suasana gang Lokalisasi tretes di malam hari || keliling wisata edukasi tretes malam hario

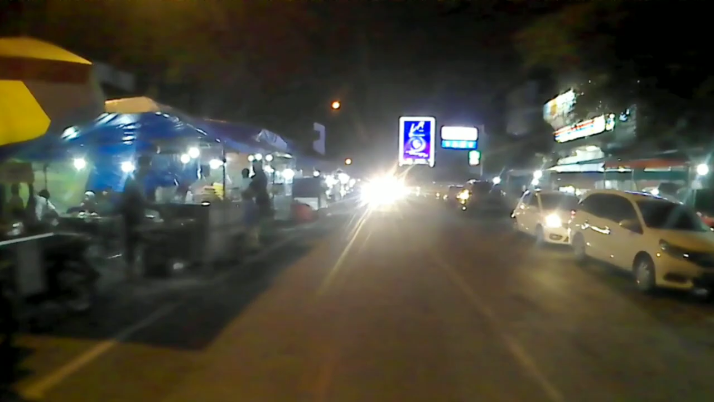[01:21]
Sahabat Uduk-uduk akan saya ajak jalan-jalan Ke Prigen Atau ke Tretes Pasarnya cewek-cewek cantik bosku ya Ini sudah ada di Pasar Prigen atau Pasar Tretes ini bosku ya Kita menuju Gang
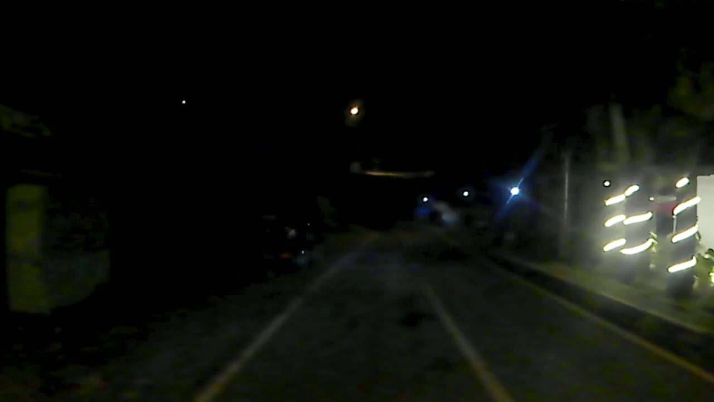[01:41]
Esek-eseknya Atau tempat lokalisasinya bosku ya Agak gelap disini memang Jadi dari pasar tadi itu sangat dekat Cuma dari itu turun aja Nah nanti kita keliling-keliling muter-muter
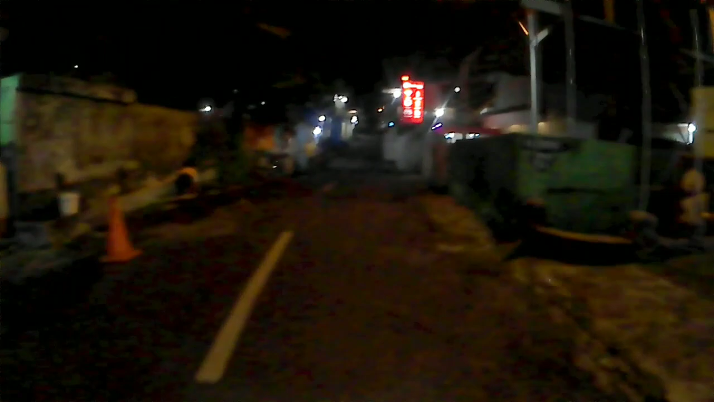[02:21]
Biasanya itu banyak Nongrong-nongrong di depan-depan disini Ini mungkin Masih sore bosku ya Jadi tidak ada itu Wisma-wismanya
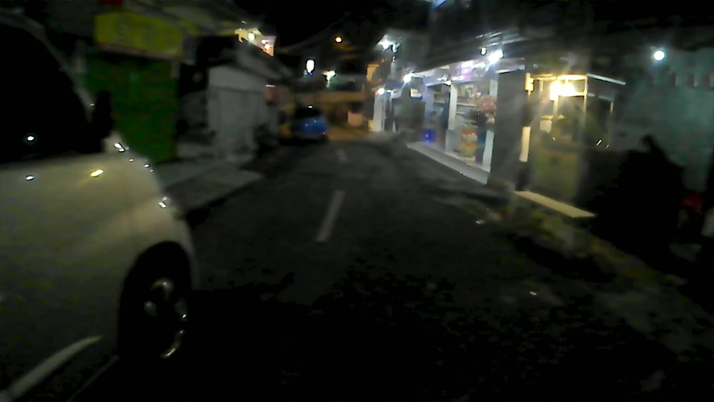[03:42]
Sini kita belok Ke Kanan Nanti habis dari sini itu Kita mau ke Gangsono Nah ini di kanan kiri Sini itu Banyak penginapan Oke kita ke